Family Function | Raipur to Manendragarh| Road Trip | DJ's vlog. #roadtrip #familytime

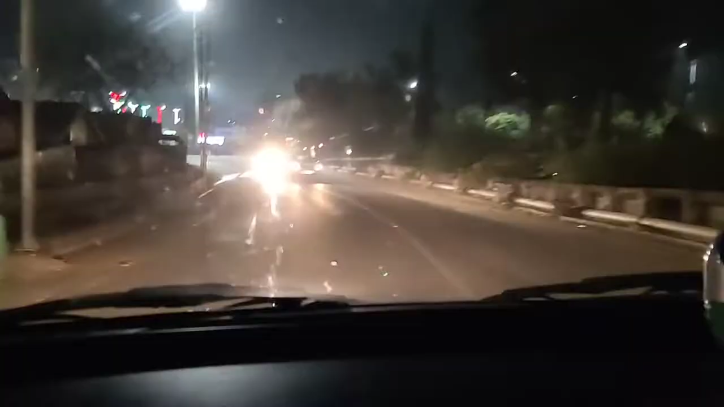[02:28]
क्योंकि अभी अभी मनेंद्रगढ़ नया जिला भी बना हुआ है तो उसका भी डेकोरेशन था और साथ साथ नवरात्रि भी पड़ गई थी,